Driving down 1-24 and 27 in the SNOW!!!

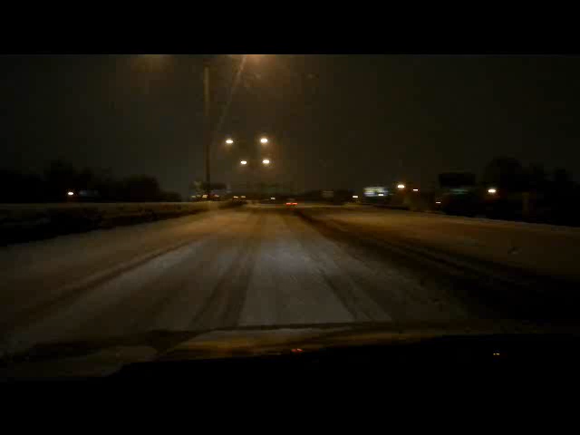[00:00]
Almost made it to the split. Passed a bunch of cars. Completely stopped. Or just going slower than me. Like this gentleman. I think that driving in the snow part is a lot better than driving in the middle darker part there. Because that's packed down ice. This has at least got some grip to it, I think.
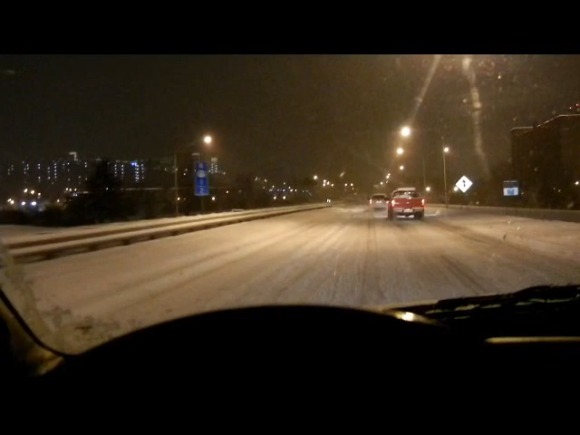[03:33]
Or until I get to the interstate. This is all going to be deleted right when I get home, I'm sure, but... gives me something to do.
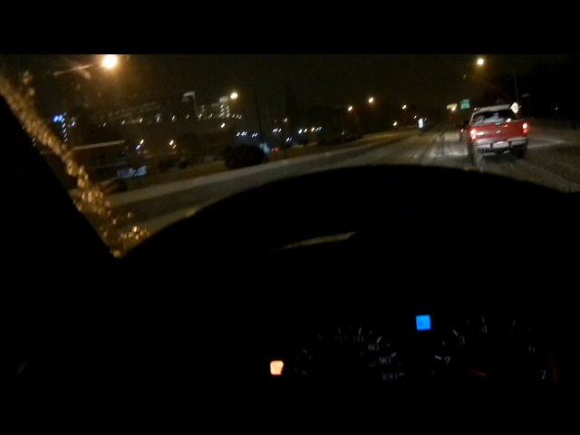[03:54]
Whoa. I'm making ruts for myself.
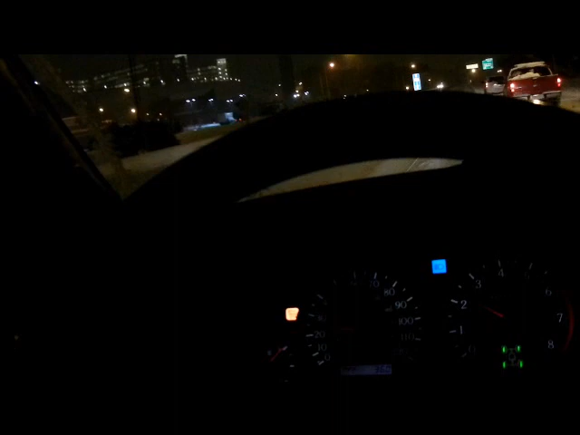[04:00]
That's right. Okay, well here's one lane. And there's the median. God, that's awful filming. I apologize for that.
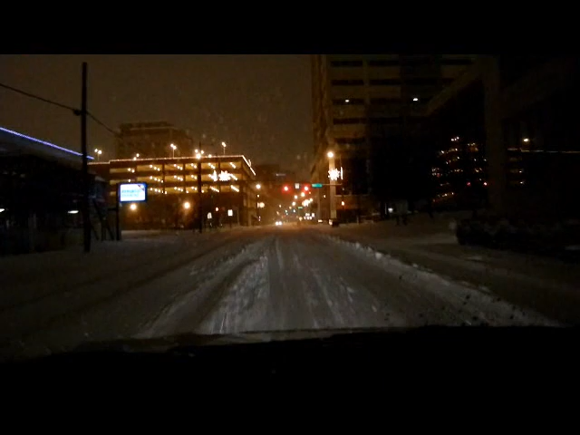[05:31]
Am I even gonna try to stop at this red light? Yes, let's see if we can skid. Oh, there they go. All right, signing off. Wait, hold on, look at all this craziness. My windshields were, I mean my wipers were.